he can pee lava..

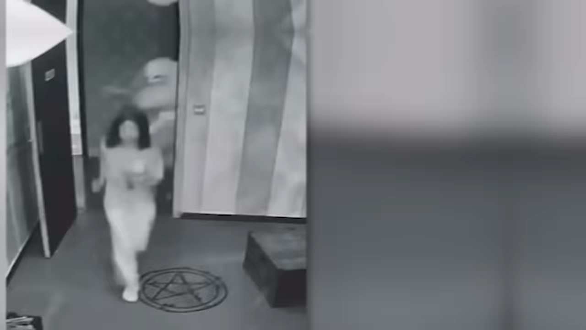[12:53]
The lady was so terrified she forgot who she was hiding from for a second.